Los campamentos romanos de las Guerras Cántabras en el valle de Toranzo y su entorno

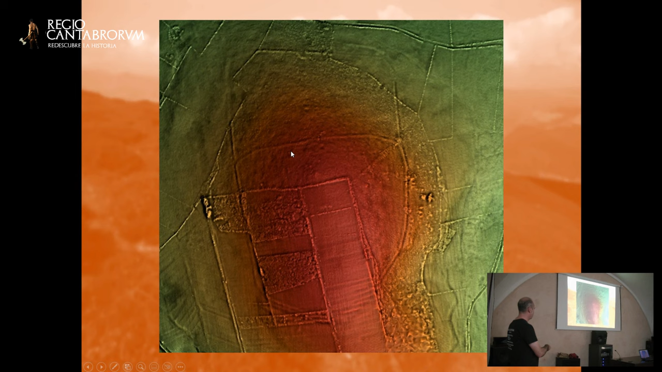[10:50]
el cierre con un alineador de muralla por ejemplo hay que decir que este lugar como muchos de los que veremos después por su importancia fue reacprovechado durante la guerra civil y hubo unas posiciones defensivas republicanas que participaron en las primeras bases de la batalla de Santander y fueron atacadas y tomadas al asalto por los italianos por los italianos que yo calculo que era 15 o 16 de agosto de 1937
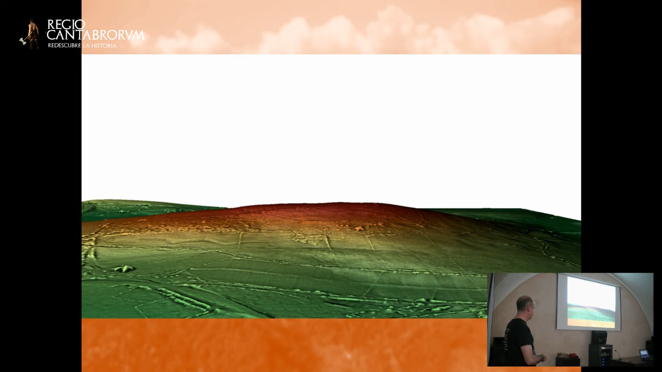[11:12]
las imágenes un poco más en el mismo y aquí una de costado de lado las imágenes voy tirando el ángulo y la orientación o sea
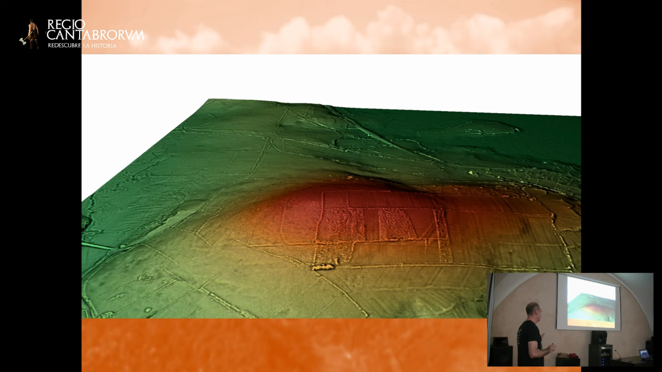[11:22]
que se despista un poco es el mismo sitio solo que he visto desde el otro lado de ahí saltamos
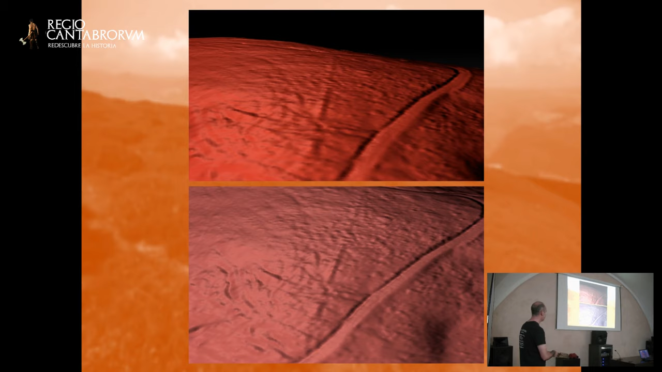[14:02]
muy antiguos lo cual nos está dando una pista sobre que probablemente nos encontremos ante algo que puede ser perfectamente de época romana tanto por el tipo de estructura como por la antigüedad que estamos apreciando que tiene foto sobre el terreno esta es con el marcialoso por el que estoy embarcado en una pequeña cruzada con la capa de salvar creo que
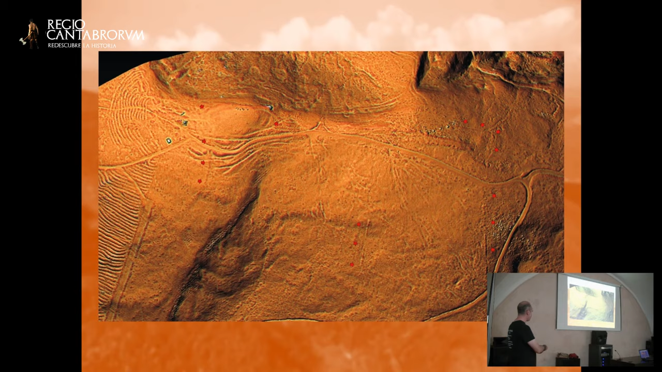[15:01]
y funcionar en cualquier sitio adaptándose al terreno y a lo que hiciera falta en un llano en un monte como en un árbol les daba lo mismo por eso funcionaba como una máquina de guerra casi perfecta durante varios siglos más imágenes de lo que se puede ver aquí
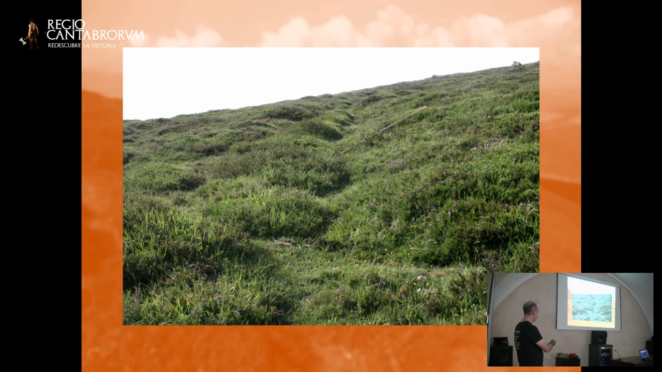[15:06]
una más posible los ojos y aquí una reconstrucción de las muchas que se pueden hacer marcando en rojo porque se aprecia en el negro lo que se supone que podría haber en el lugar ya digo que no es seguro que es compatible con que
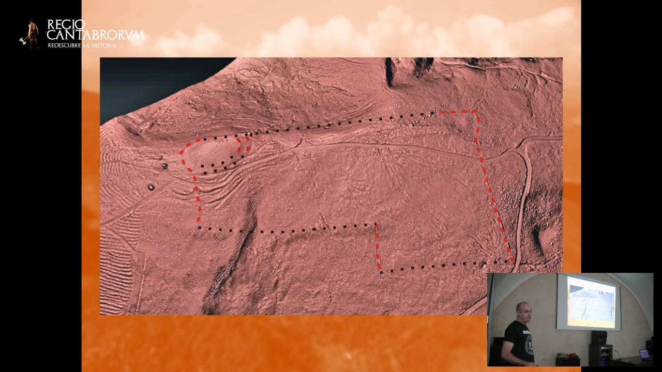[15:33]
a mí y a Manuel nos da muy buena pinta pero en todo caso habrá que trabajar sobre el terreno y realizar investigaciones que están fuera de nuestro alcance y que urgen porque aquí va un parqueónico entonces probablemente es lo que haría siguiendo hacia adelante llegamos al otro lado de Marajo que es uno de los que hace la subverdad por el lado operado de su equipo cuando empezó toda esta historia
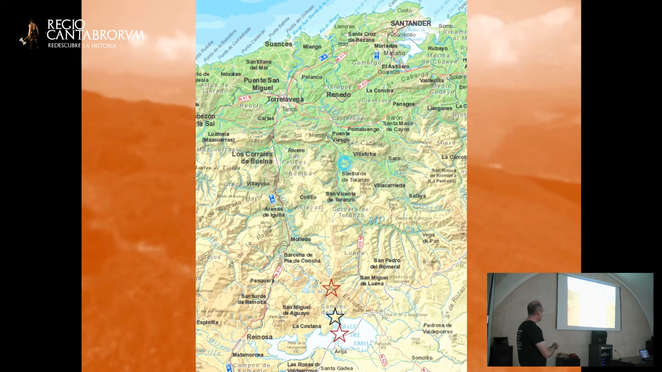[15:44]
que está aquí y esta es la foto aérea en la que ya se incluye pues no he visto perdón
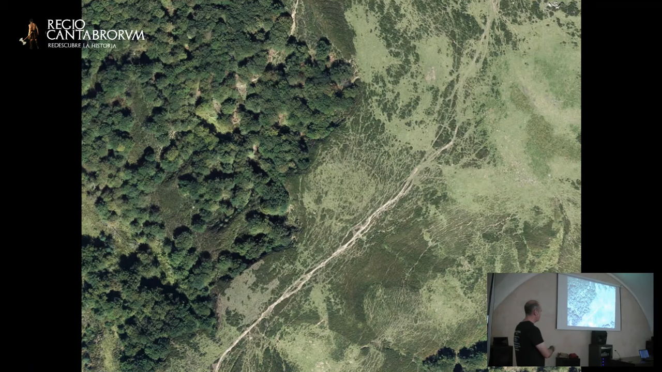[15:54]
en la que ya se incluye aquí si os fijáis un pequeño recinto que efectivamente cuando lo ves con el vida aparece
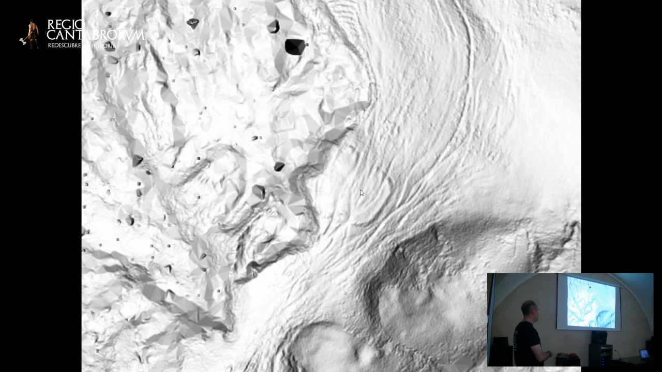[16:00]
otra imagen para apreciar cómo está controlando el estresamiento de la sierra quien quiera pasar tiene que pasar por este lado y queda
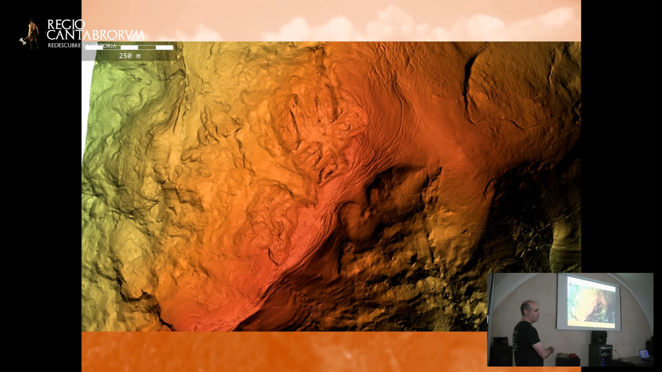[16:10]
completamente expuesto al ataque de los defensores desde el castellín los que están ahí y aquí una imagen con más detallantes se ve muy bien en
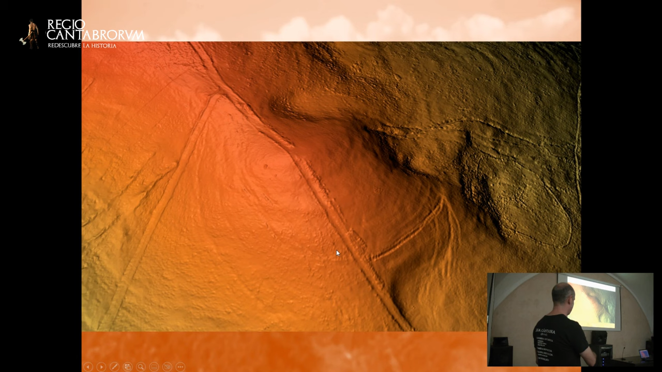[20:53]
que en el Liga podemos apreciar que continuaba hasta cierto punto por debajo de lo que hoy es el bosque y que atraviesa el cortafuegos y aquí en otra toma lo vemos porque luego aquí está la otra cosa que está relacionada esto sería la rellana y esto sería si no estoy muy equivocado con el millón y el 1.95 porque sí que es cierto que luego los que sois de por aquí podéis decirme no,
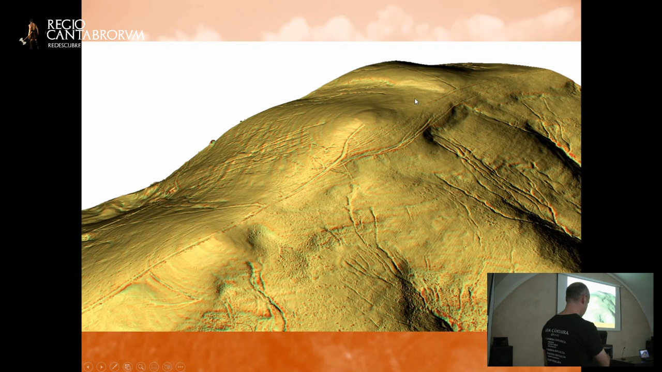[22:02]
aquí tenemos este foto de que estaba hablando progresa sube esta cumbre y en esta otra encontramos algo que es todavía más misterioso y más espectacular si se me permite la expresión es aquí esta es la foto de la y esta es la foto de la antigua que se ve mucho mejor todo este conjunto de
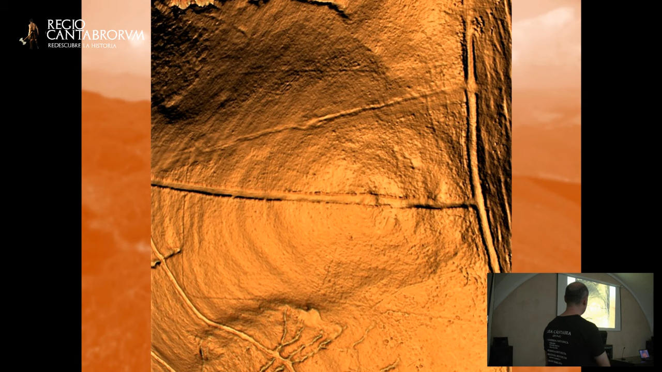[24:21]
unas tres hectáreas o una cosa así porque es de un tamaño bastante considerable que está muy adaptado a este promontorio pero caído hacia el lado de allá una cosa que hubiese que veremos repetida después en la parte alta de la ladera oeste y bueno en esta imagen igual se ve un poco mejor veis
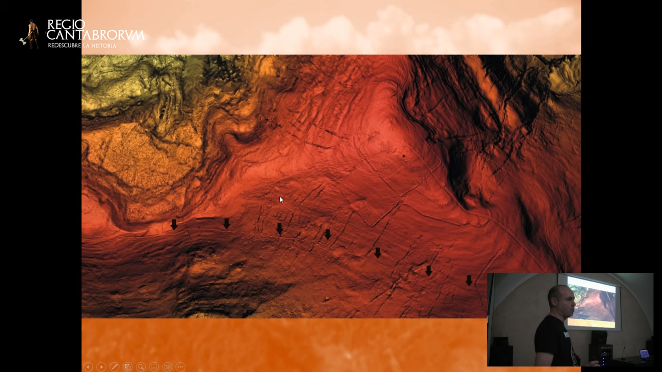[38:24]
porte para ser un camino de ángulas y aquí se puede observar en esta forma un poquito mejor como está hecha con alta luz
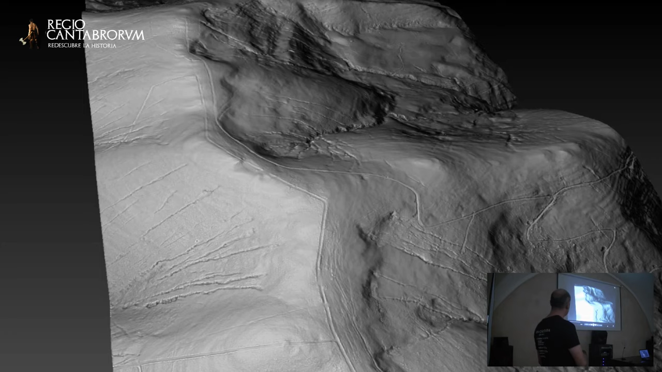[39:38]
no lo veo si no se vea muy bien aquí estaría de las líneas si veis aquí la línea ese todo está muy cerquita en el mismo cordalera un poco para que os hicieras la idea de lo cerca que están unos de los otros y aquí ya está cinta con todos su destina de recintos unidos
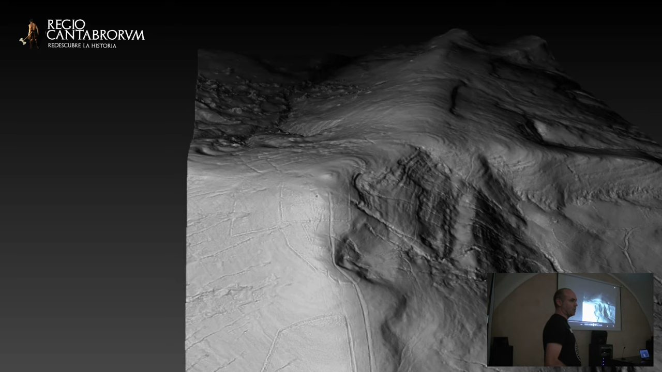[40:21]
unos a otros y conectados y adaptados perfectamente al terreno y a las fuentes de agua y tal calculado a ojo puede que estén los tres campamentos en no sé tres kilómetros o una cosa así o menos es decir ¿por qué hay esa concentración tan grande de campamentos en esa zona? ¿son todos del mismo momento?